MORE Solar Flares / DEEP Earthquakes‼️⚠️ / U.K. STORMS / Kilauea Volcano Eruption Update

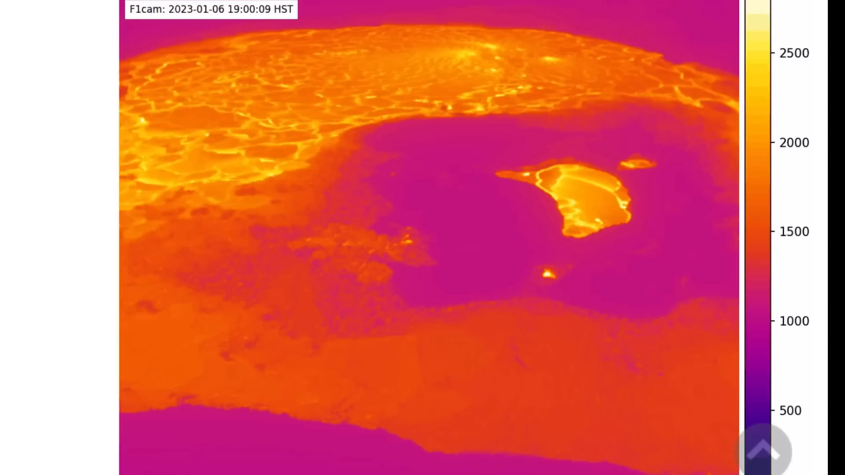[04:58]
the lava lake of kilauea as it has erupted erupted on the fifth and
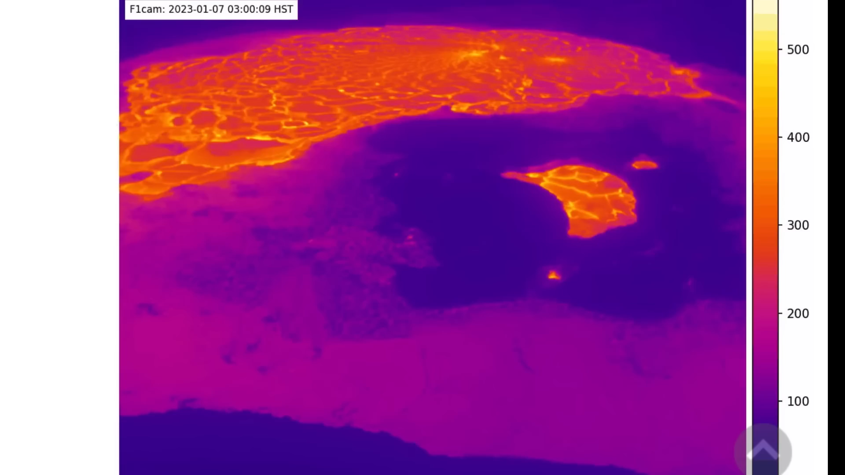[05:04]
this is the imagery here right up until the last few hours of the seventh